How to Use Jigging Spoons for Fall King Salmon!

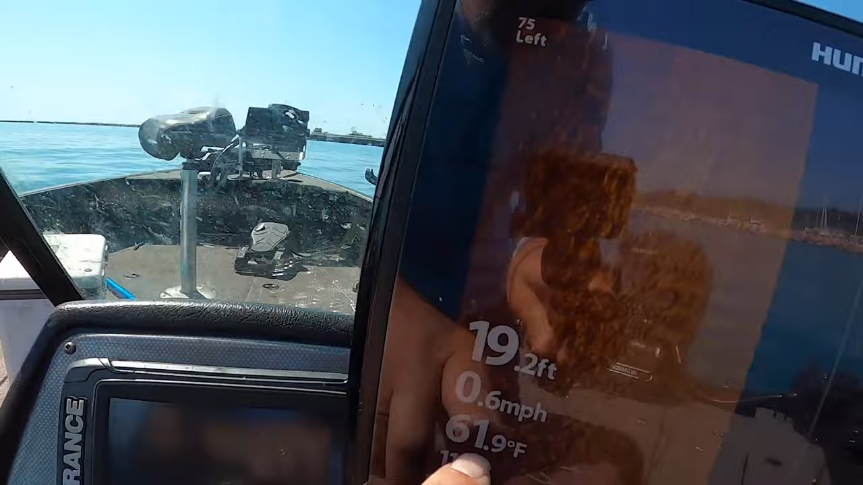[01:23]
On screen: depth 19.2 ft, water 61.9°F, speed 0.6 mph
They're in the low 60s on the surface, 61 degrees on the surface, and in the 50s, maybe even upper 40s at the mouth here. So the kings are staging, and I'm going to fish them a couple of different ways.